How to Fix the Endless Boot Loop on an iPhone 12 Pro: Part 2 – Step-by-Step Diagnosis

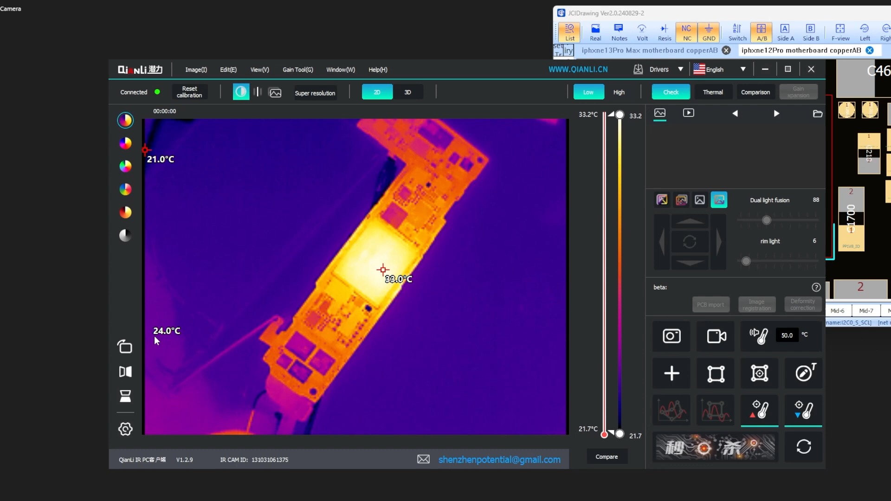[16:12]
On screen: scale top 33.2°C, scale bottom 21.7°C
if we disconnect the proximity sensor we've got a constant apple logo on the screen not that you can see it you're just going to have to trust me and we get